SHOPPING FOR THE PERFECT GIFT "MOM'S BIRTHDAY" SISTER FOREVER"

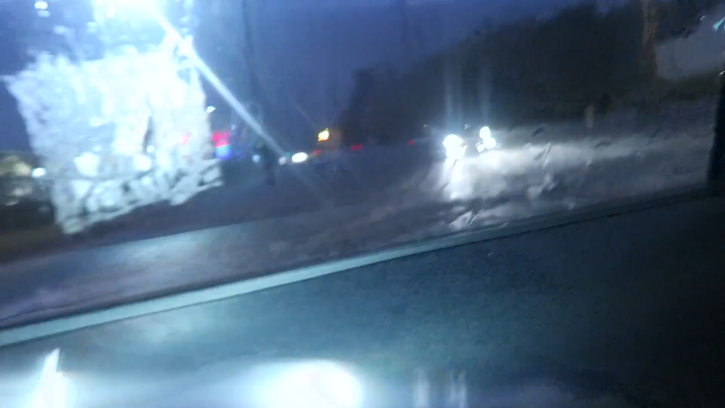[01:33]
oh my god look at it look how much flooded oh my goodness it's storming and lining
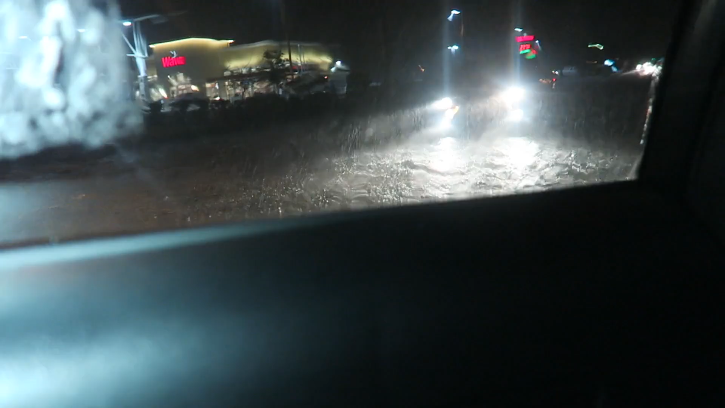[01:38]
there was a huge there was a huge thunder when we were
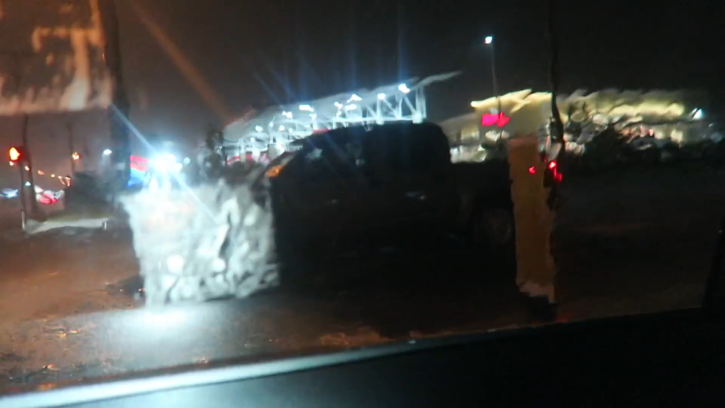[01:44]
at my cousin's house let
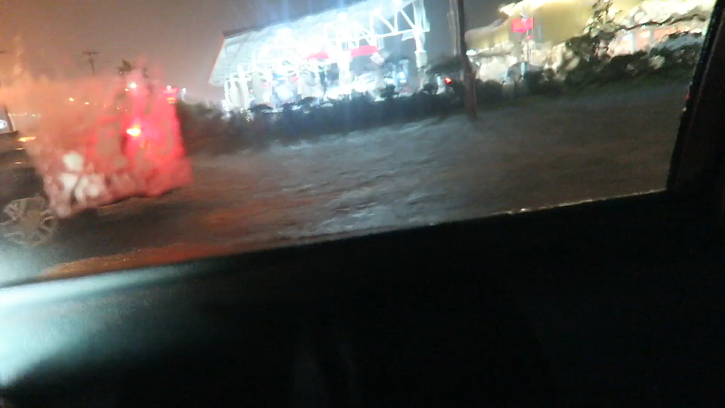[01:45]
me feel let me feel no look it's all the way up to there it's getting over to my side it's not even that bad on your side it's so bad on this side